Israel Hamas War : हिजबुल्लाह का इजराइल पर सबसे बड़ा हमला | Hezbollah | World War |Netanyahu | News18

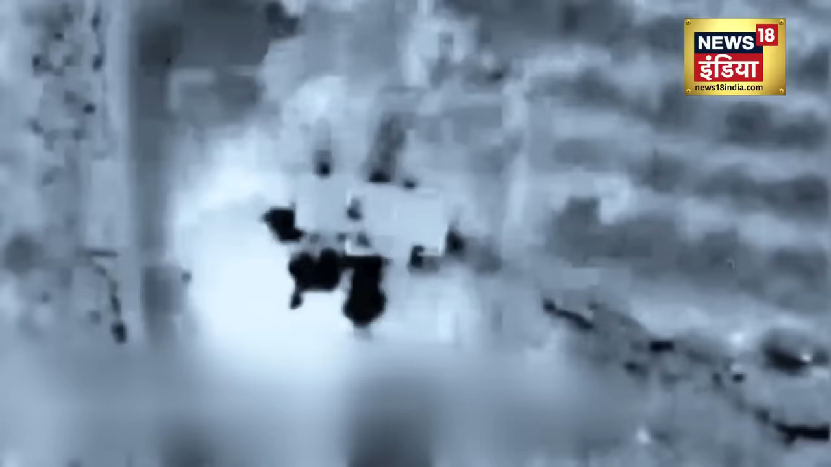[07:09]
जब से साले अल-अरूरी को एज्राइल ने ड्रॉन स्ट्राइक में मारा है तना बहुत जदा फाल गया है ये ड्रोन स्ट्राइक बेरूत के दहिया इलाके में हुई जिसे हिज्बुल्ला खबड़ बाना जाता है